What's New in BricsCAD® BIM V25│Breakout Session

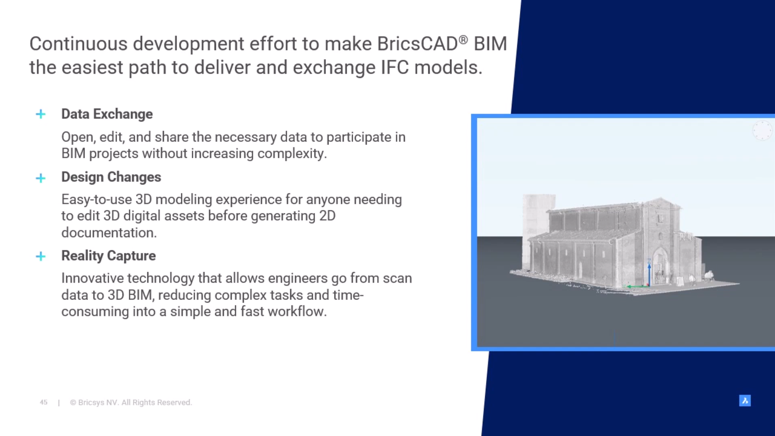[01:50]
producing complex and time-consuming scan-to-BIM tasks into a simple and fast workflow. Now, let's see how V25 can optimize these processes for our users. Let's start with our first workflow, data exchange.
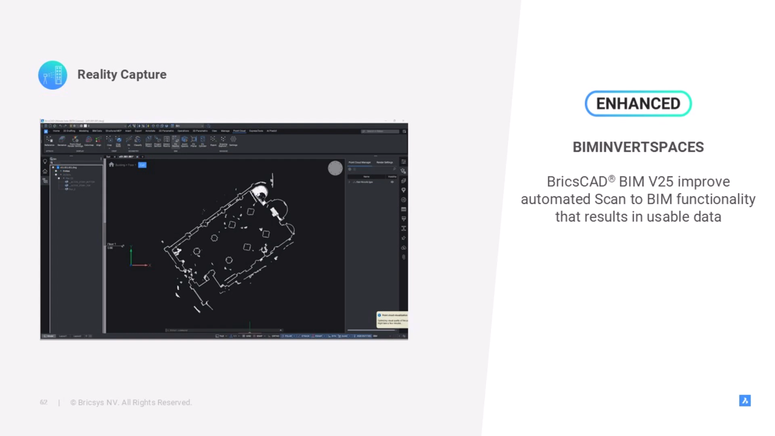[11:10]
The first click is to generate solids based on areas that has been detected as rooms and the second click will substitute solids for actual walls and slabs. These two steps will result in a floor plan. Here's a short demonstration by Cameron.
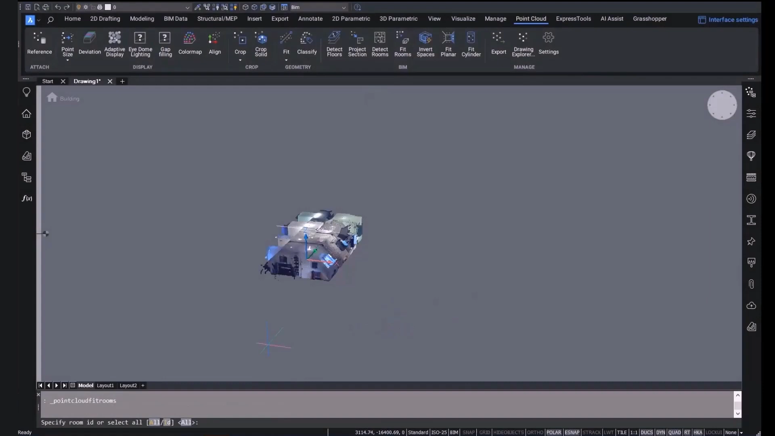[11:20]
If there's one thing we know about digital technologies for the built environment it's that they have to be precise to be effective. But they also have to be usable before they're adopted.